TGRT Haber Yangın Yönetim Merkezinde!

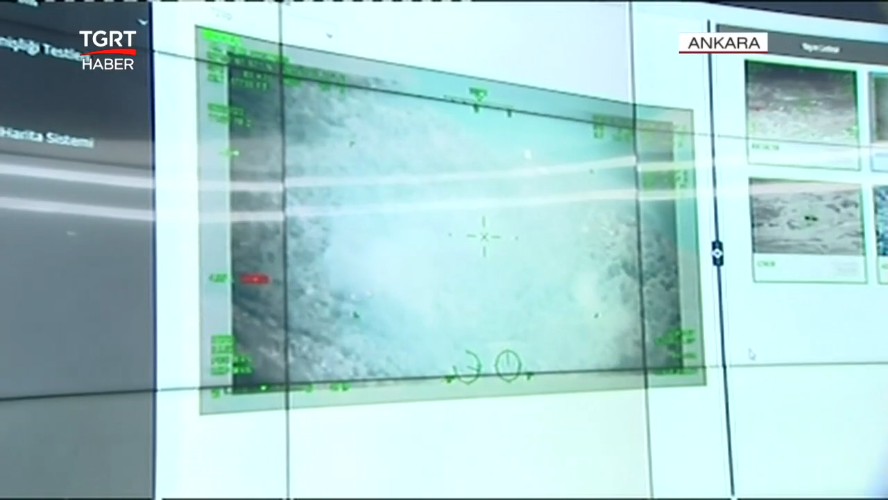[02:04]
da havadan da takipler yapılıyor işte şu anda İHA'lar bölgenin
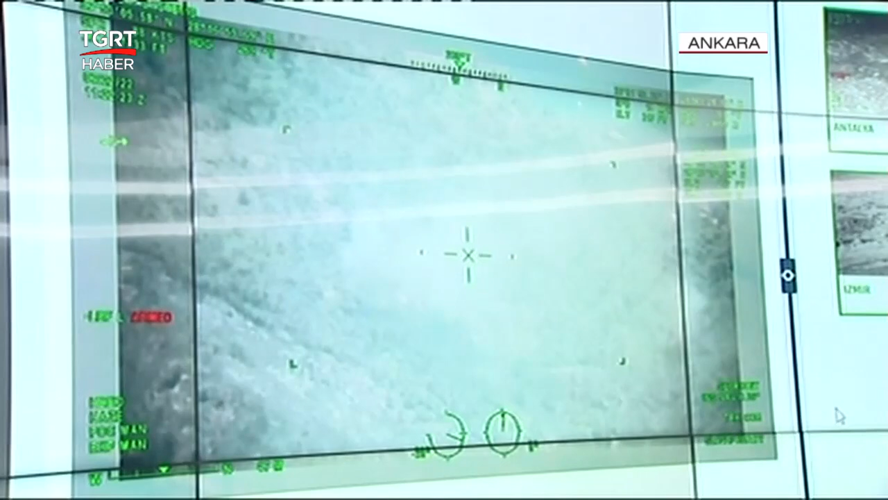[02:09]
semalarında gökyüzünde uçuyorlar yangının olduğu bölgeyi şu anda
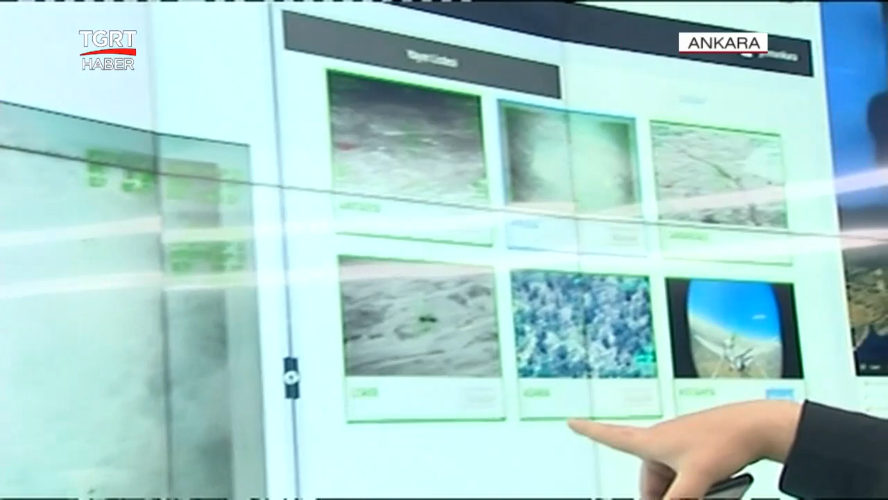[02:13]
İHA işaretlemiş durumda ve burada gördüğünüz gibi bir yangın var
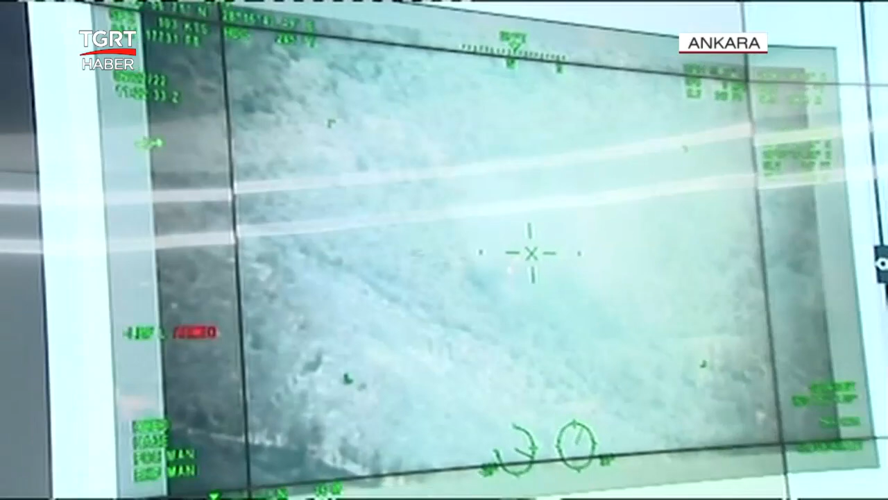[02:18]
farklı bir noktada çıkan aslına bakarsanız yeni başlayan bir yangın
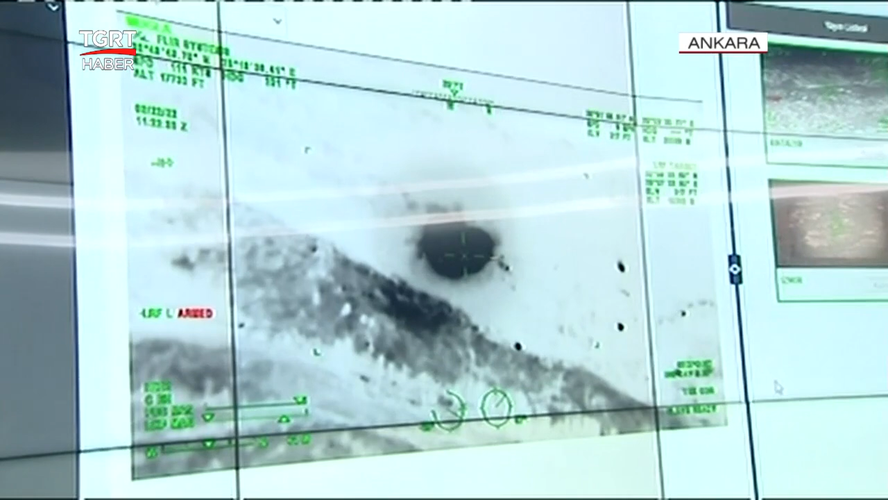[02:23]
görüntüsü de az önce ekranlara geldi tabi İHA'lardan an be an buradan görüntüler bu
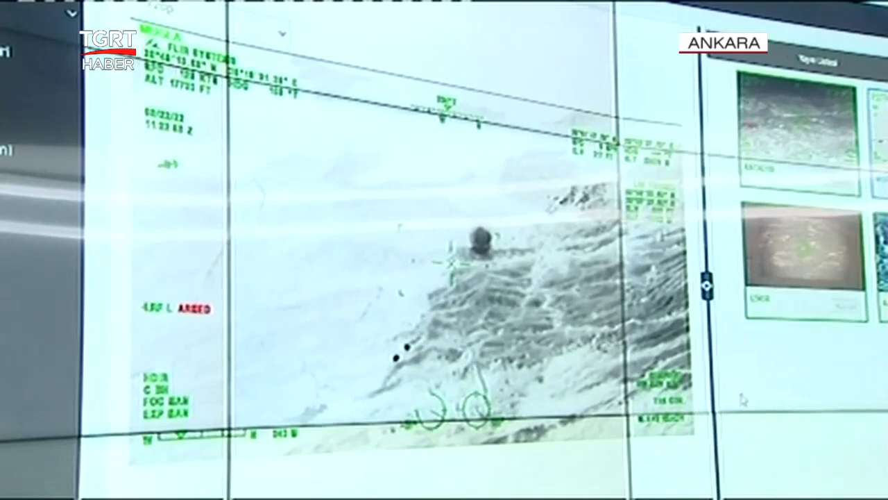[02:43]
araçların üzerindeki kameralar da var yüzlerce araç var ve bu araçların üzerindeki kameralarda an be an canlı olarak takip ediliyor hem yangın